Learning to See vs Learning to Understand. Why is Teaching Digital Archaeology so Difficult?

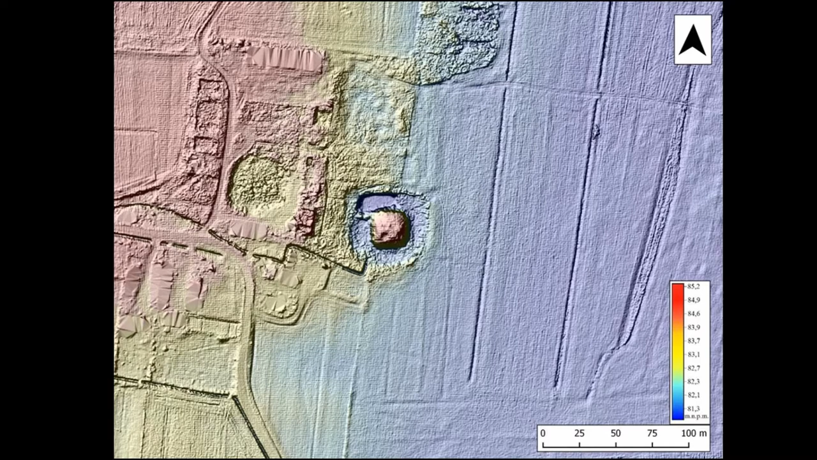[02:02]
So when we look at the image, the first step we wish to do is to recognize actually the function and the meaning of what we see. To recognize archaeological features. So probably some late medieval archaeologists would have no problem with recognizing late medieval remains of Mott and Bailey from Poland. On this airborne laser scanning derivative.
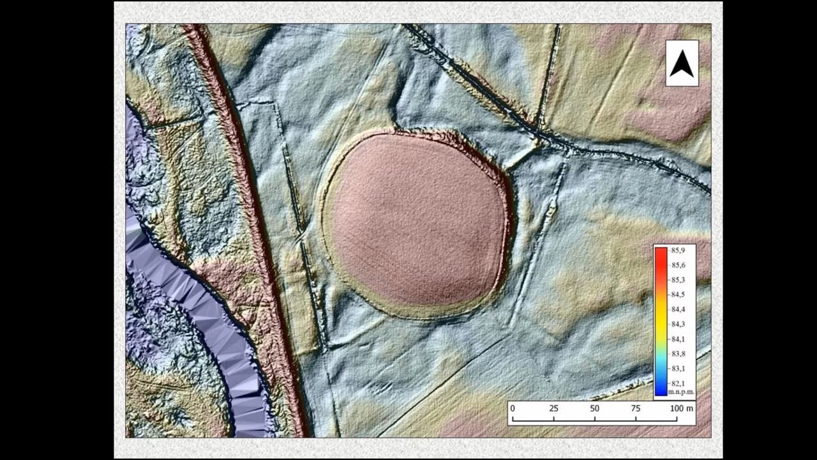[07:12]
And as you can see the whole feature was leveled down so we will not be able to differentiate any ramparts or anything else that was left there. And it may seem that everything we need is in this image to recognize actually the meaning and the purpose of this object. And sometime later we did some geomagnetics. There indeed appeared that actually this feature has two phases even though it was excavated for a long time and it had very messy stratigraphy. Nobody was able to interpret that it actually has two phases, not one phase. So when I saw this image I saw the relics of early medieval stronghold and the relics of late medieval stronghold that was built on the top of it.
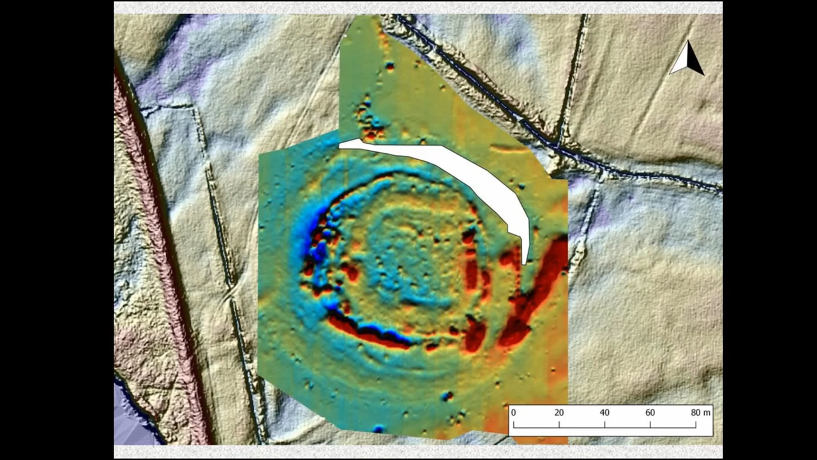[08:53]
which is of course more detailed, then we will see that some of those features covers and then confirm each other.
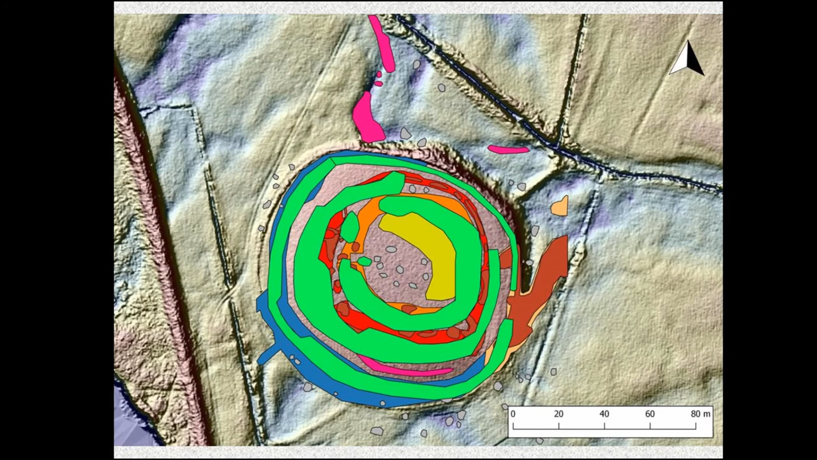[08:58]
So the conclusion of that is that only because something was very well